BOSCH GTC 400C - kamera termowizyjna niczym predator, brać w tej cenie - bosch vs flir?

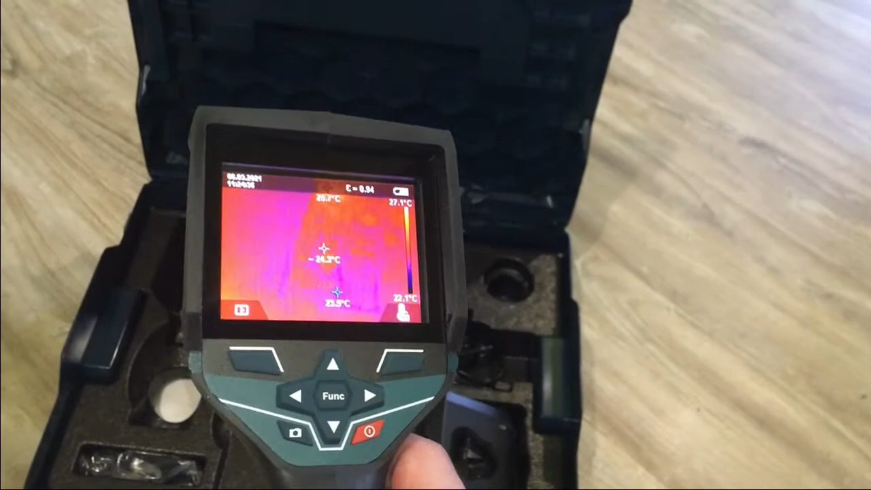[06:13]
czy płynność jest większa szczerze nie wiem dawno tego FLIR'a nie miałem z tym duży problem tutaj nie ma żadnego problemu działa to bardzo płynnie i żwawo
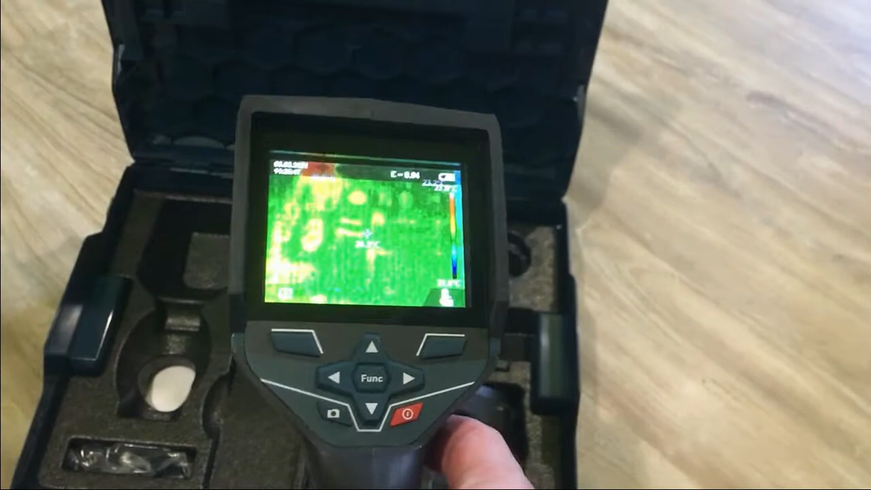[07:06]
zrobicie większość rzeczy którą byście zrobili tym FLIR'em za połowę ceny potem może mi się uda poczekam na mniejszą temperaturę bo jaka ta się zrobiło ciepło jak to nagrywam i połazimy sobie wokół domu i poświecimy nią pokażę Wam mniej więcej jak to wychodzi
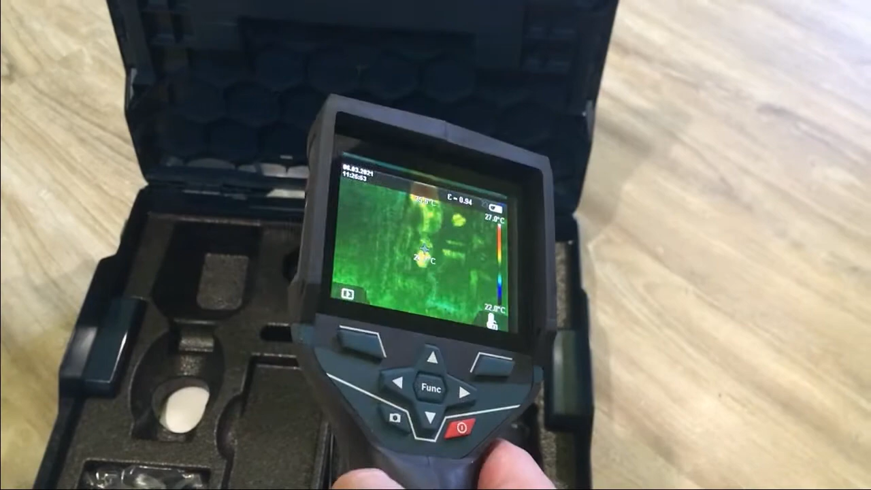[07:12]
jeśli chodzi o jakieś funkcje ja jestem specjalnie biegły
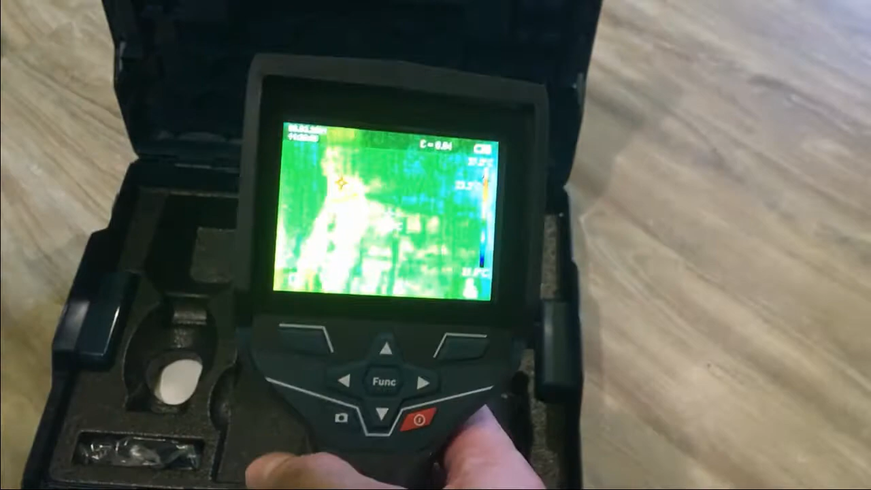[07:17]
z kamer termowizyjnych miałem tego FLIR'a pożyczonego ale to było na chwilę ona
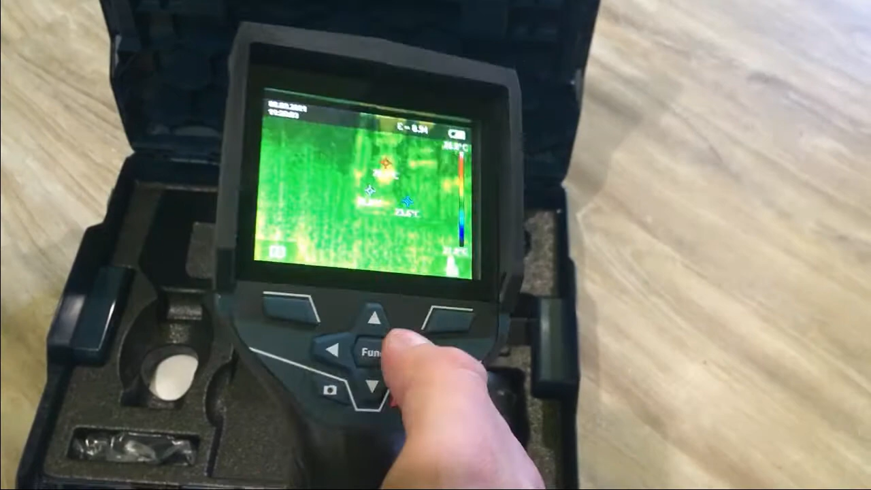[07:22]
ma przede wszystkim różne widoki możecie sobie zmieniać tak w zasadzie w większości kamer
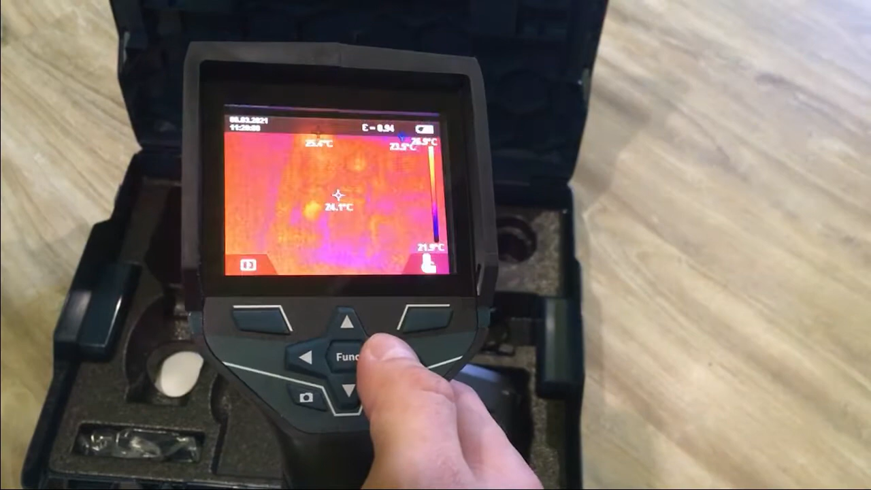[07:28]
możecie zmieniać tryb automatyczny tryb manualny źródła zimna źródła ciepła źródła zimna są spoko można na przykład pochodzić wewnątrz mieszkania
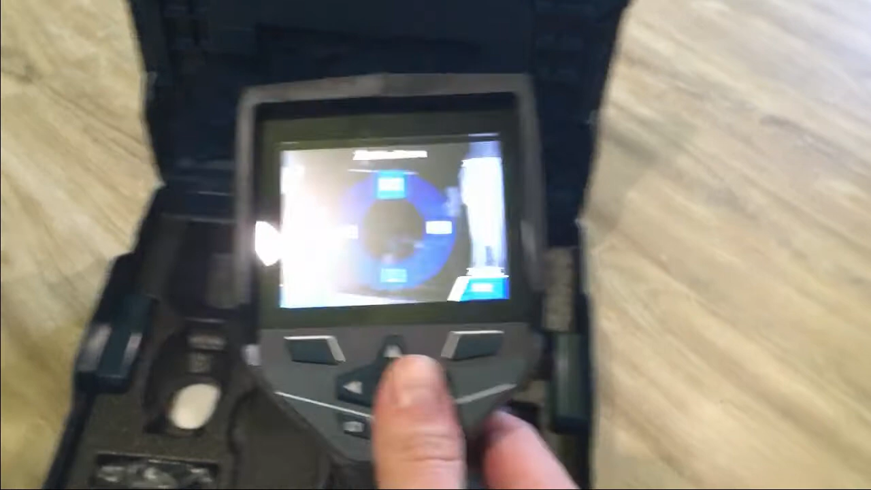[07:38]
i popatrzeć co lepsze na rożnikach przy okna czy gdzieś na przykład nie ma Wam nie macie źle
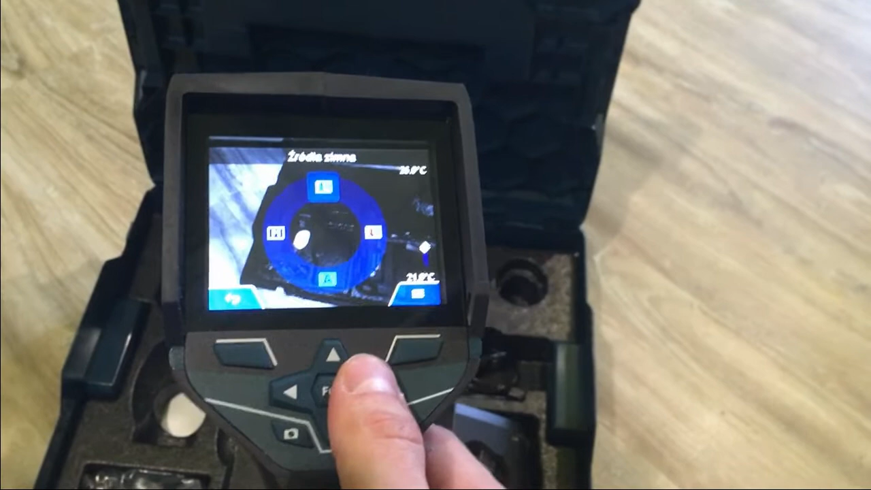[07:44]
zrobionej izolacji na przykład czy nie pojawi się z tego powodu wilgoć i później grzyb oczywiście można to sprawdzić też na trybie automatycznym i dowolnym widoku z termogramu tak więc nie ma problemu do wygody
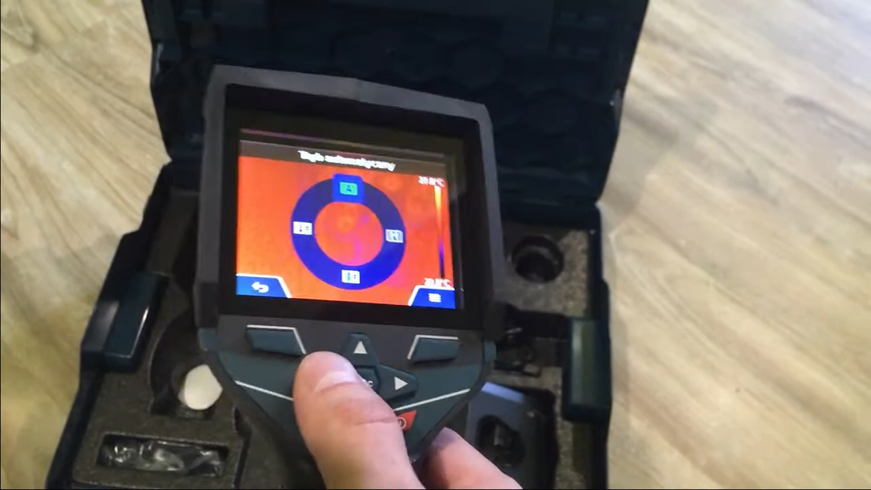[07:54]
wybieracie co Wam pasuje tryb manualny całkiem spoko jak robicie na przykład
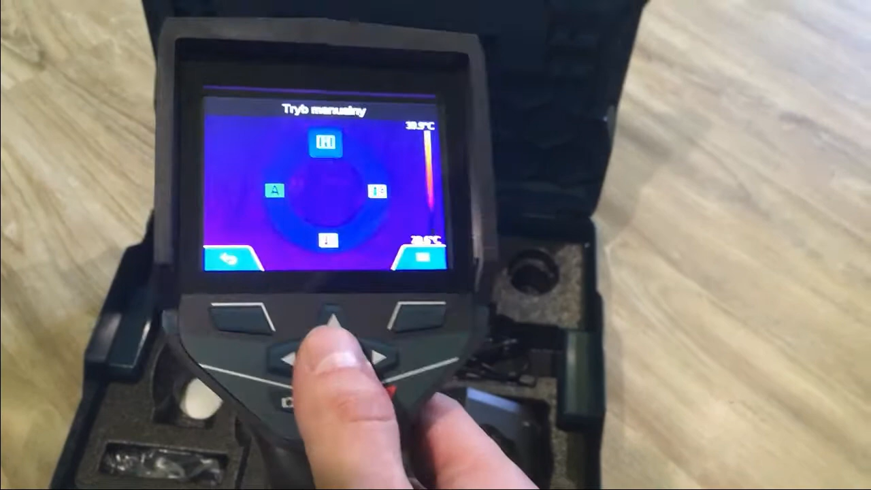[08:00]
będę później chodził wokół domu to właśnie na zewnątrz ustawiam sobie tryb
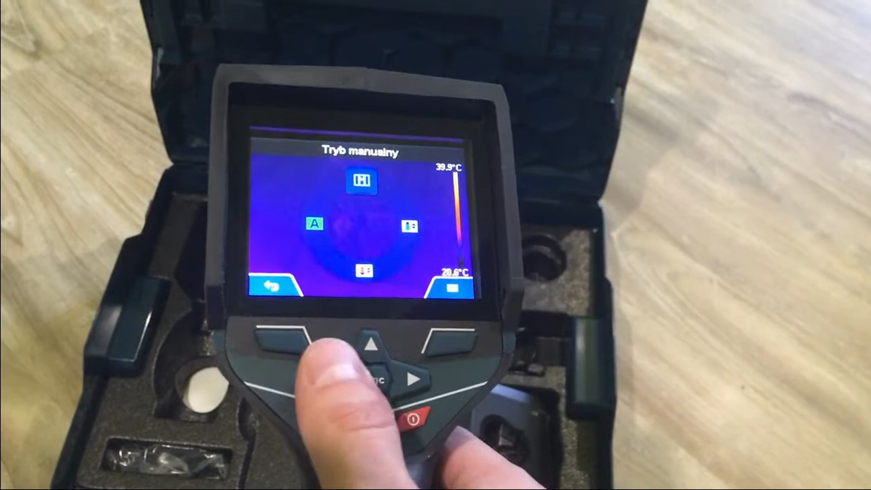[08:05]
manualny między na przykład 0 a 15 stopni i bardzo fajnie skoluje i pokazuje gdzie
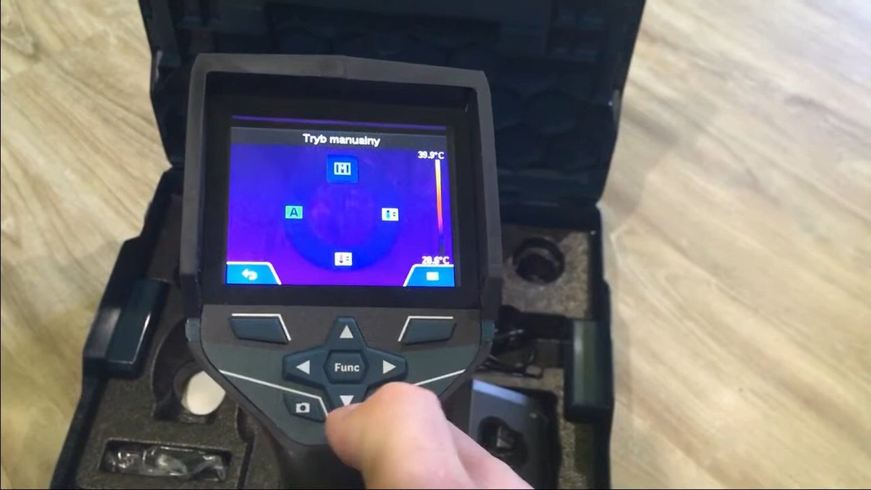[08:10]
On screen: scale top 39.9°C
gdzie z domu ucieka mi
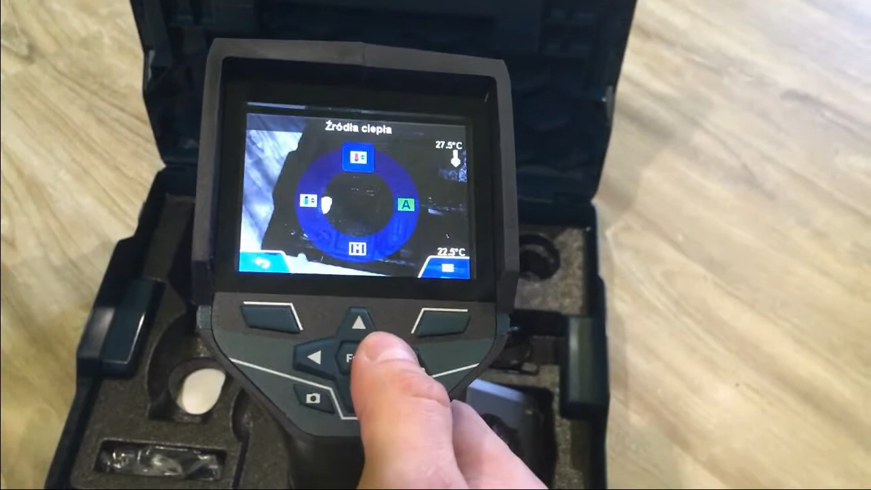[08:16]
ucieka mi ciepło bądź jest jakaś niedoróbka jeśli chodzi o ogrzewanie no oczywiście kamera na bieżąco śledzi 3 punkty czyli temperaturę punktu na który obecnie wskazujecie najniższa temperatura i najwyższa temperatura
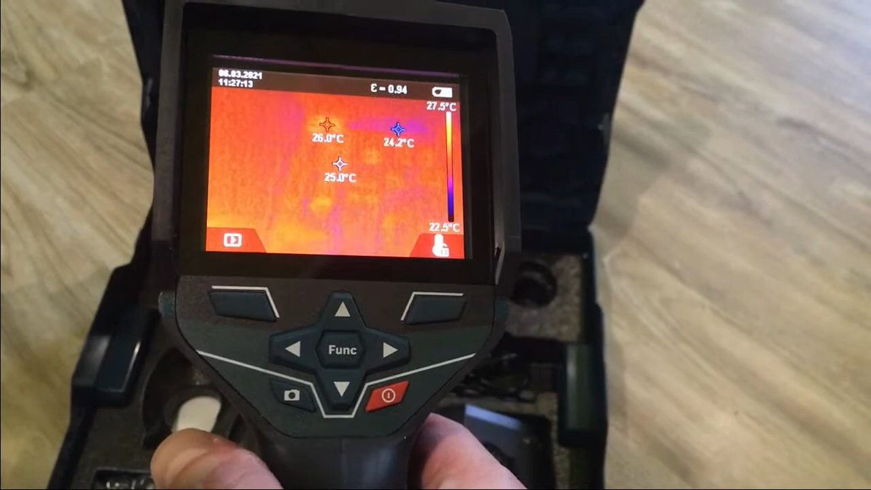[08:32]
On screen: scale top 27.5°C, scale bottom 22.5°C
z jakiegoś punktu oczywiście naciskając przycisk możecie sobie to trzymać i obrabiać na tak zwanej pauzie jeśli chcecie zrobić zdjęcie no to cyk zdjęcie się zapisuje bardzo prosta sprawa wszystkie zdjęcia potem są tu gdzieś dostępne można sobie to
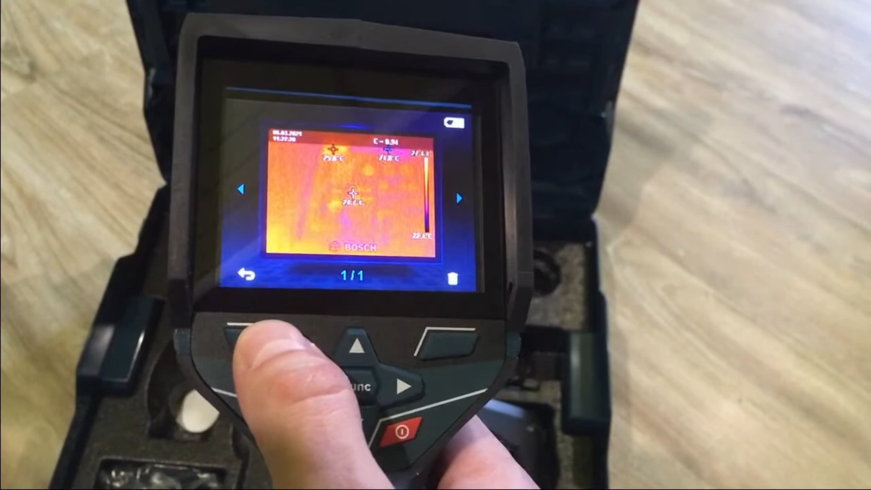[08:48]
przeglądnąć i tak jak mówiłem ściągnąć na telefon tudzież na komputer
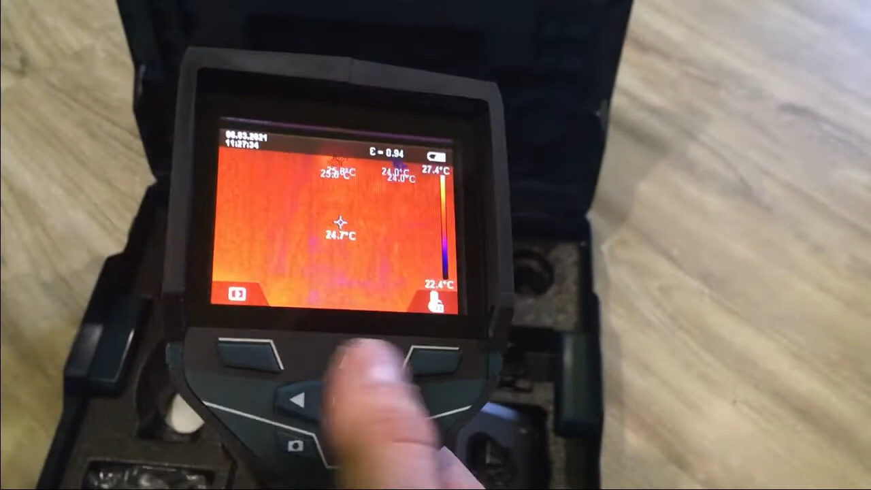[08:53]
On screen: spot 24.7°C, scale top 27.4°C, scale bottom 22.4°C
można oczywiście blokować blokować
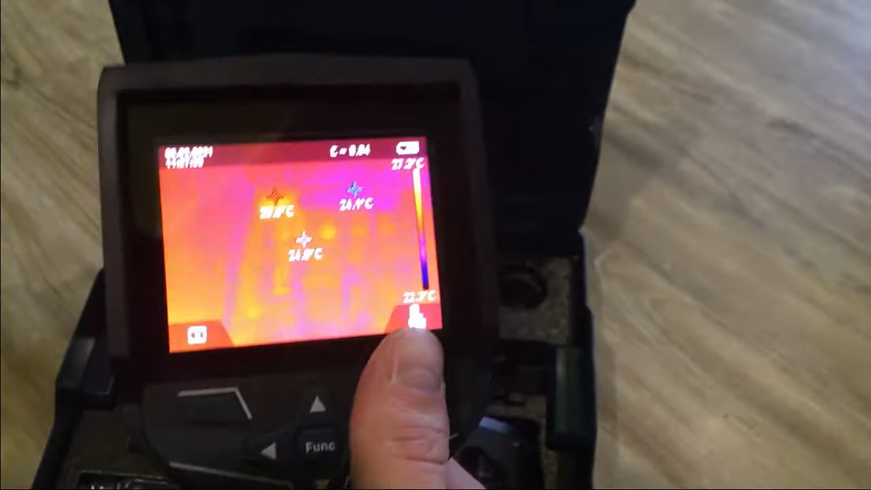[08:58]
skalę temperaturową gdyż no przy otoczeniu ta temperatura może się trochę zmieniać i dynamiczna skala w tej kamerze się
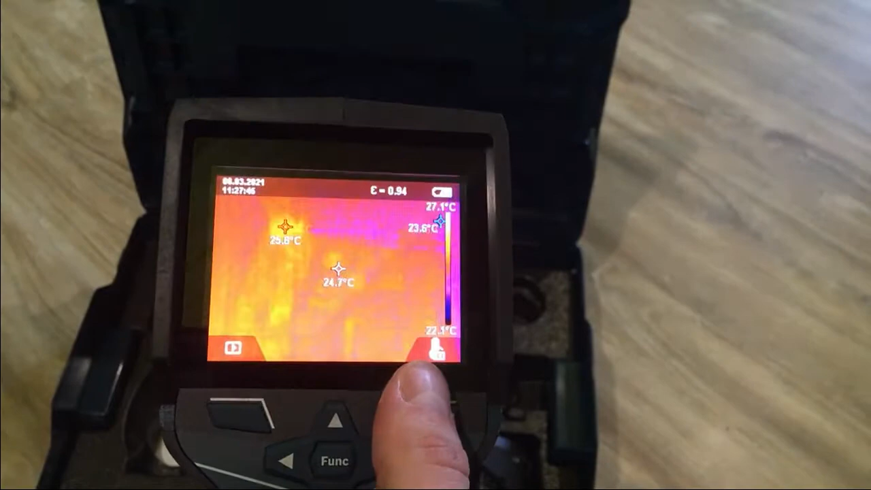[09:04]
On screen: scale top 27.1°C, scale bottom 22.1°C
również podąża za tą zmianę temperatury możecie zrobić blokadę na konkretną skalę temperatury